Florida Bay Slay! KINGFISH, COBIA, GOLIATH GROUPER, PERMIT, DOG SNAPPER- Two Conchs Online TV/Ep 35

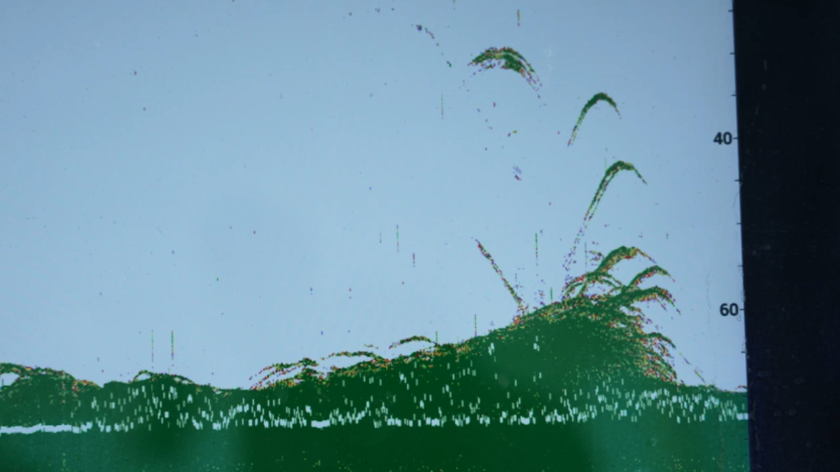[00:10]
Ooh. Right there. Slide this over.
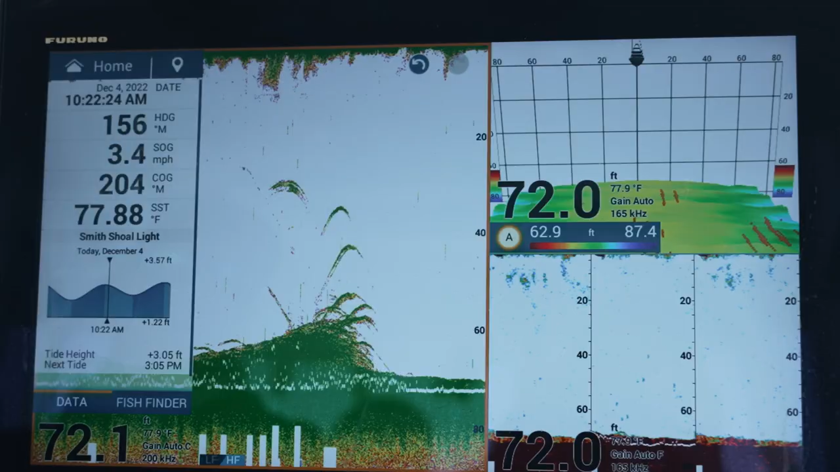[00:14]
So this right here is my DFF 3D transducer.
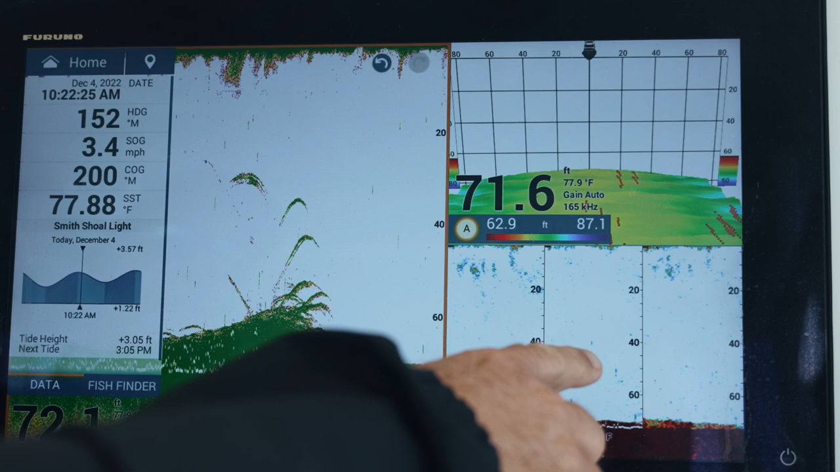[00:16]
This right here is going to be on the right side of the boat, the center and the left.
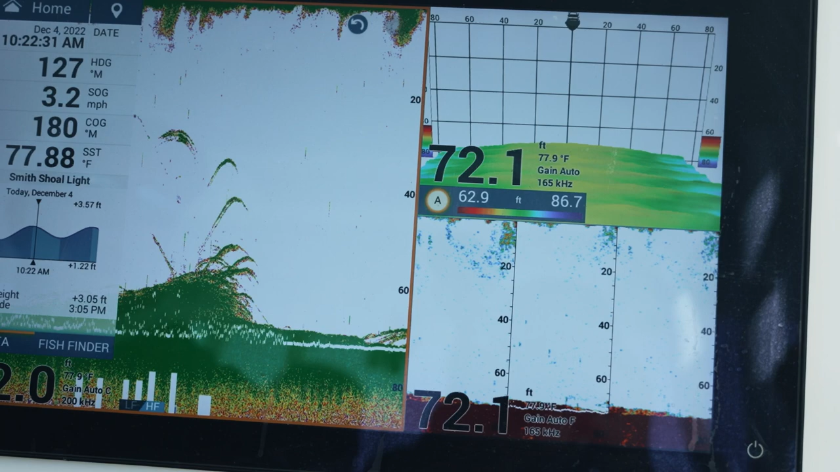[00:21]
Shoots out at like a 120 degree angle. And this is going to be the 3D right here. You got to have that transducer to be able to record the bottom.
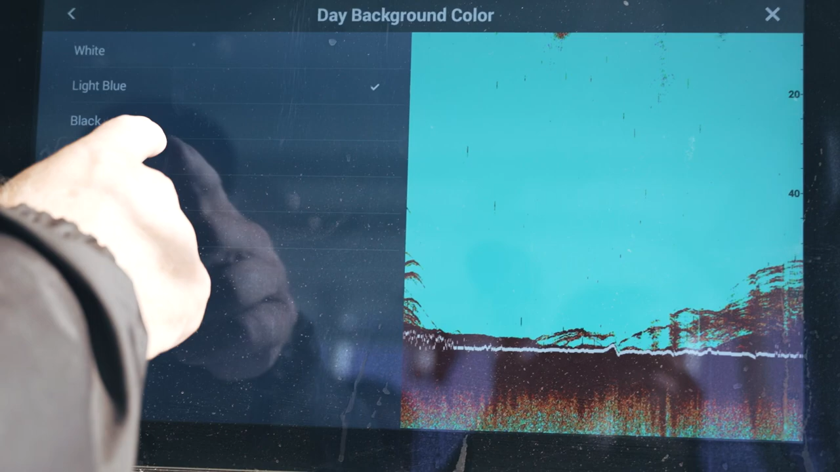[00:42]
You know, if you want light blue, if you want black, if you like dark blue, it's that easy. I like sunlight, which is one of their new ones.
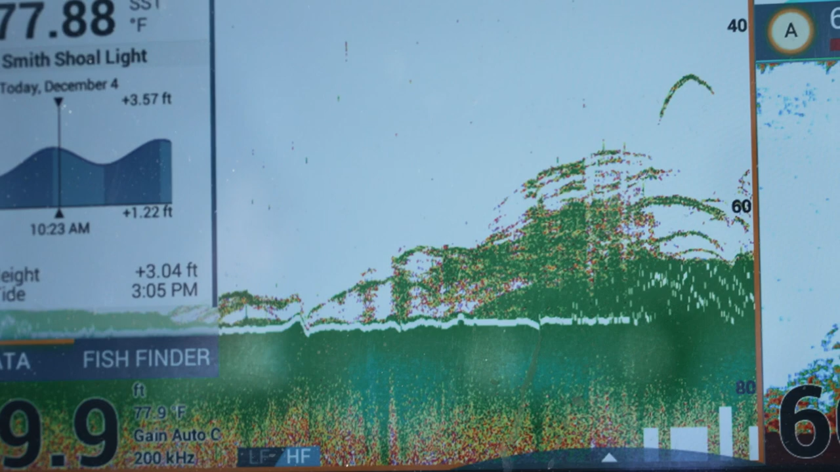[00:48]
So you can see right here, my bottom machine right there just picked up. Like, that's all the structure in 3D.
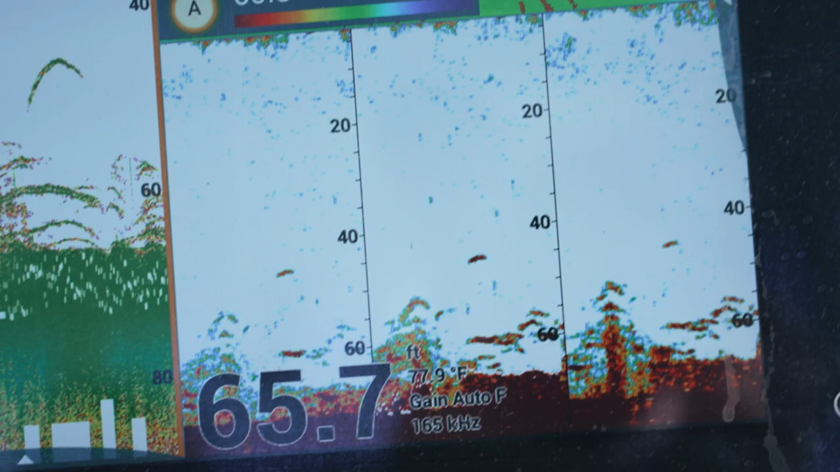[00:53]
On screen: depth 65.7 ft, water 77.9°F
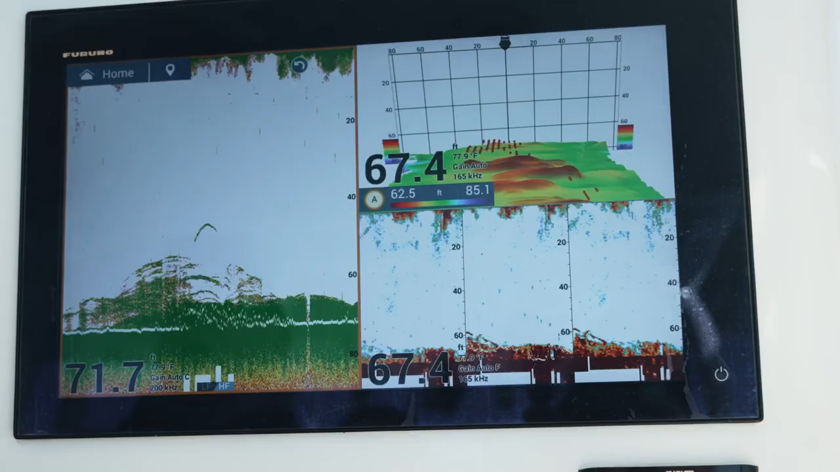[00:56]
Nice thing about painting this picture is when you do anchor up and you go,
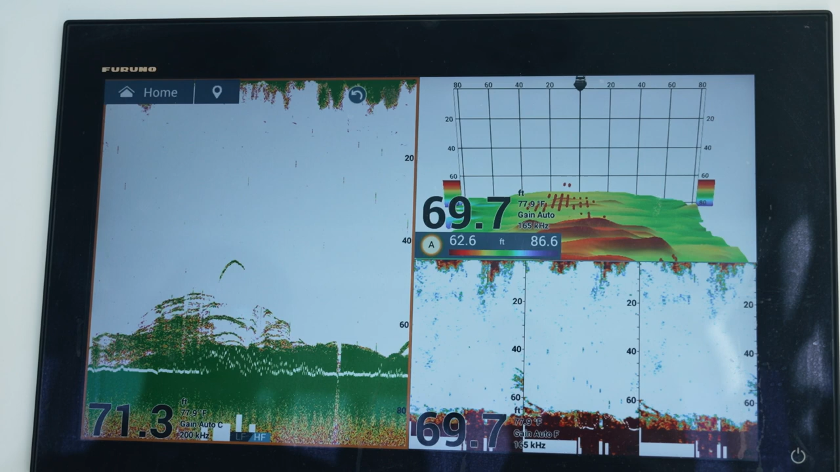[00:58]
oh, well, I'm not exactly on my spot.
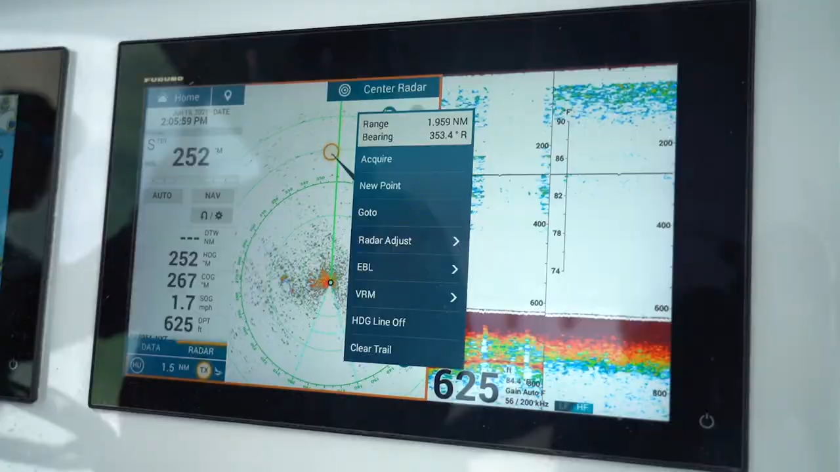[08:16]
Furuno Innovations have helped more fishermen find and catch more fish than any other brand.